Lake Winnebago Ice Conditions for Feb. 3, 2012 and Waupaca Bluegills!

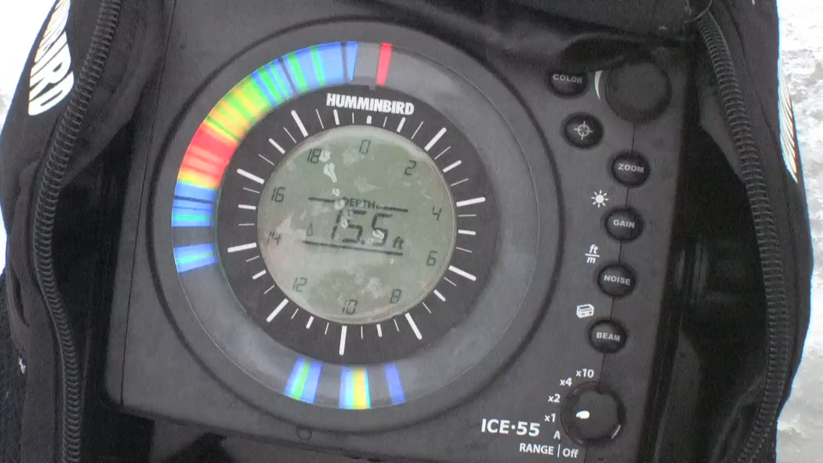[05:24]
We've got a bunch of fish And then I'll stop and fish it And these these Fish move up shallower We tend to get a little bit more aggressive We've got seven two defense 500